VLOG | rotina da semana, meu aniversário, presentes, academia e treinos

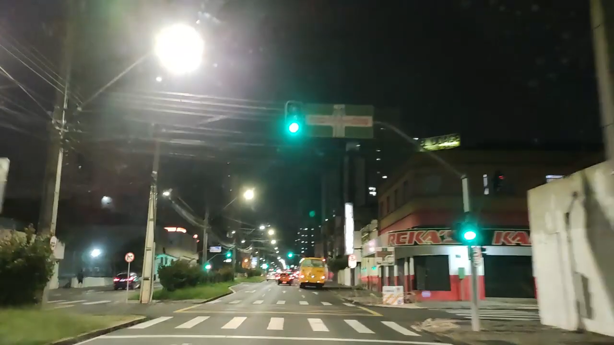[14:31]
E ó, aqui é, pessoal, ó, Curitiba, Avenida Guarapuava, Visconde de Guarapuava. Olha que linda ali a prefeita, a Câmara de Vereadores.
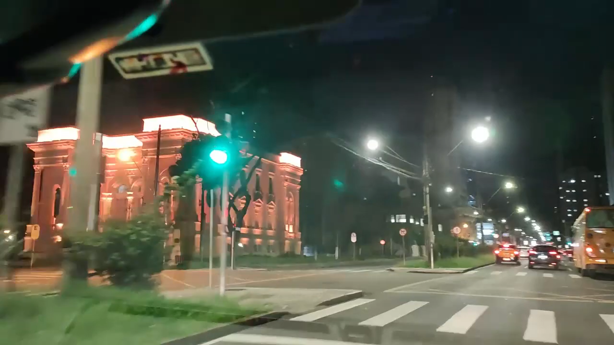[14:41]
Muito top, né? E ó, tudo limpinho. Um semáforo em cima do outro e passa da velocidade pra ver.
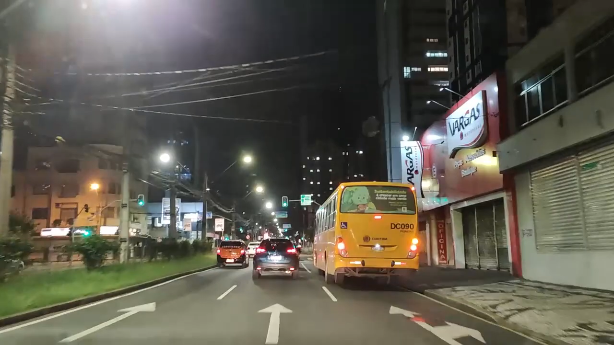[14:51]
Multa. 50
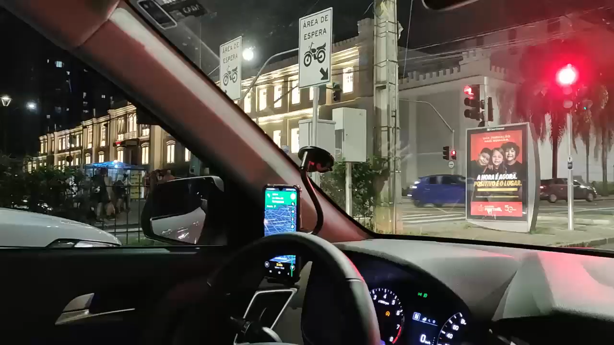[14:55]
Shopping Curitiba. E aqui a gente já tá entrando no bairro Batel, né?
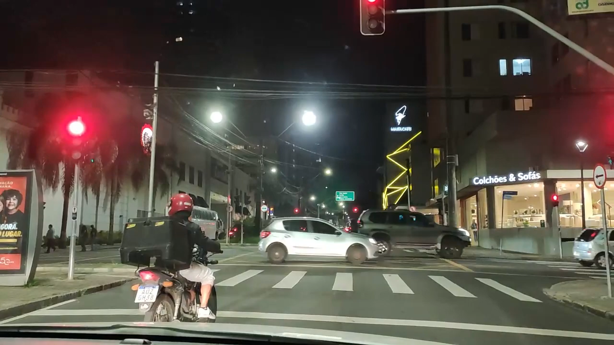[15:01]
Não sei se é aqui ou é mais pra frente.